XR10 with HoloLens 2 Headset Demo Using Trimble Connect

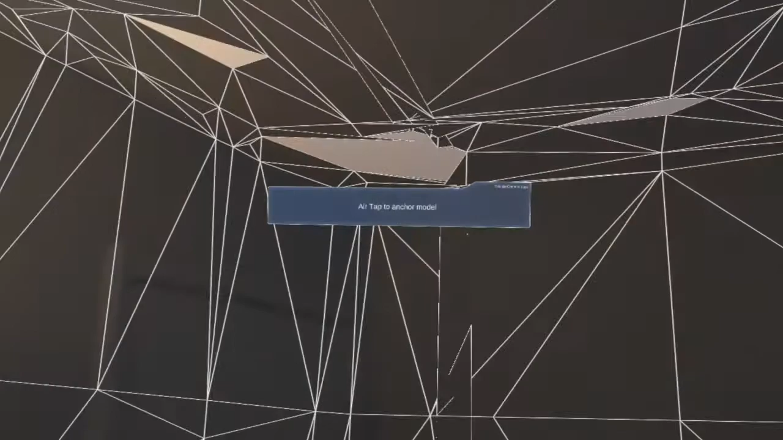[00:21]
So we're going to get a good look at the walls, the floor, and the ceiling, where we're standing.